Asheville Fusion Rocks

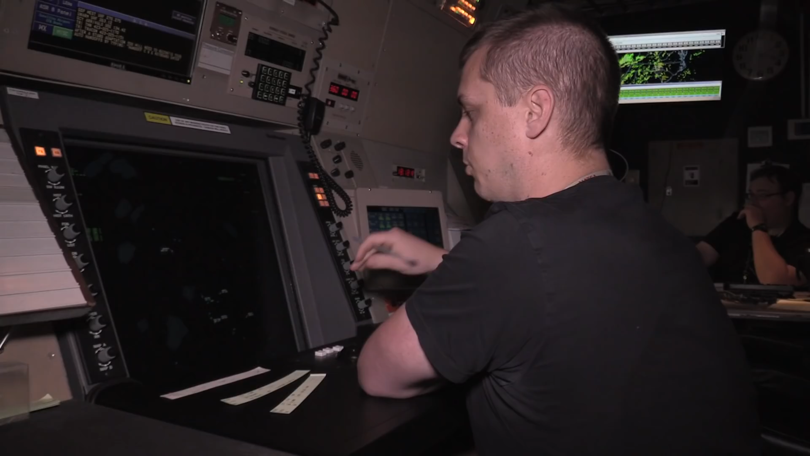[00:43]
controllers had to sometimes block off wide corridors of airspace until the aircraft were close enough to see on radar.
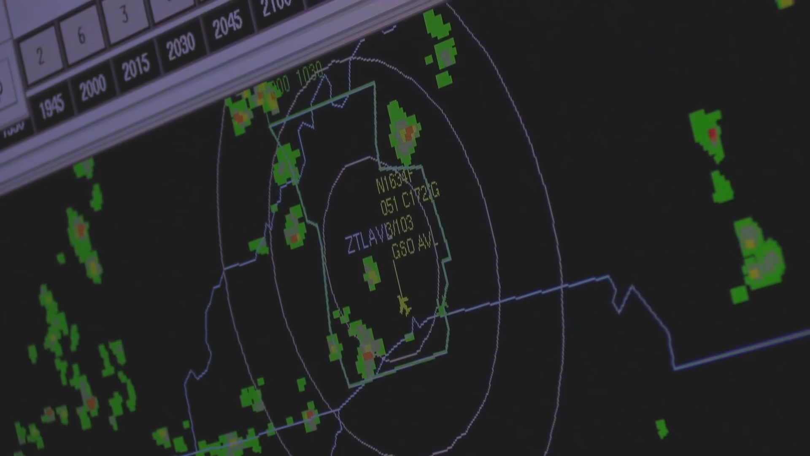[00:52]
In the summer of 2018, the FAA installed an upgrade to the STARS automation system called Fusion.